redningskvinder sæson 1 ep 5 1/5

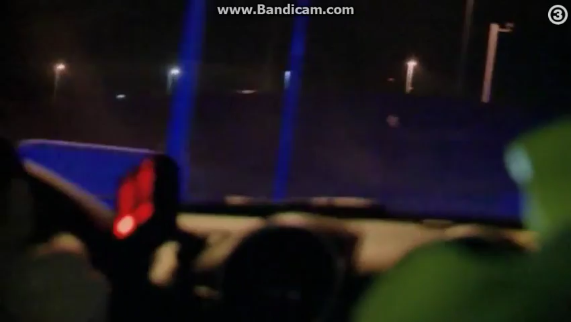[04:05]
Det tror jeg, der er på. Han har været en over rundkørsel.
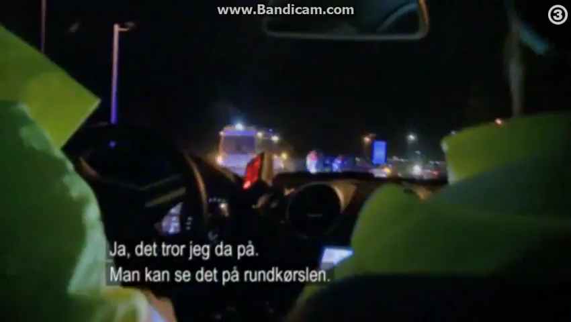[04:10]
Da vi kommer kørende, så kan vi se,